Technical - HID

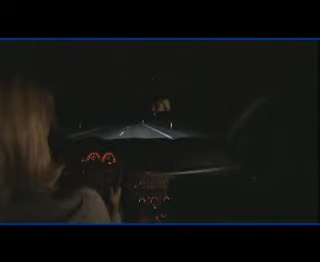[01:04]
Unusually wide and intensive main beam light is the result, for better safety on open stretches of road.
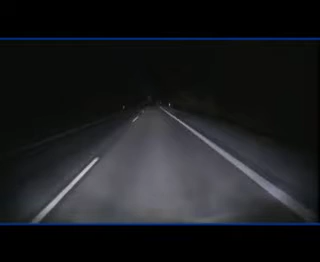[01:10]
In the case of Bi-Xenon, the main beam light is the same colour as the dipped beam light.